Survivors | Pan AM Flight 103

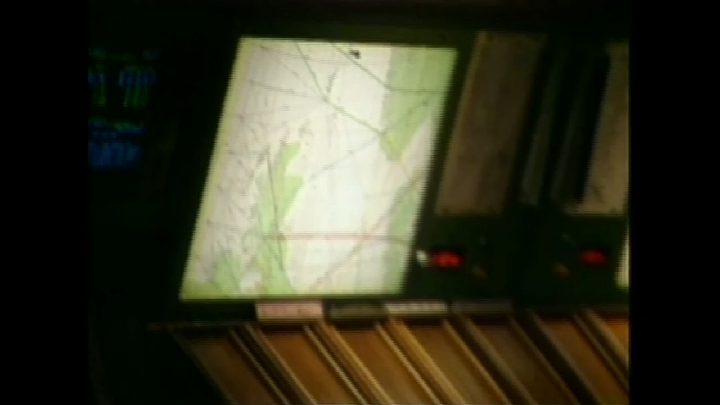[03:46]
An air traffic controller at Prestwick Airport near Glasgow has just spoken to the captain and tracks his progress as Flight 103 rises to 31,000 feet.
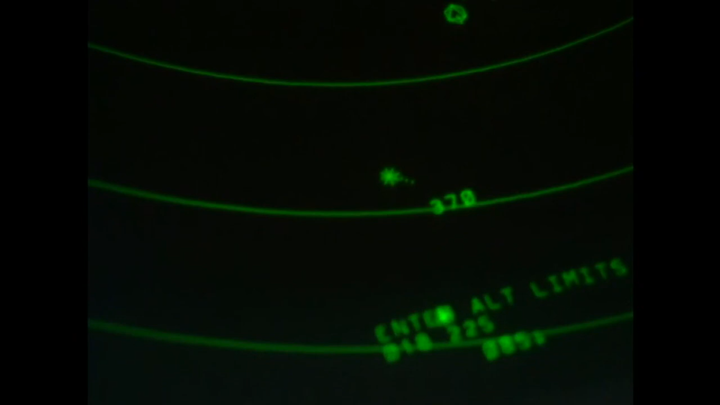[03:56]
Suddenly at 7.05 p.m., the 747 disappears from radar scopes.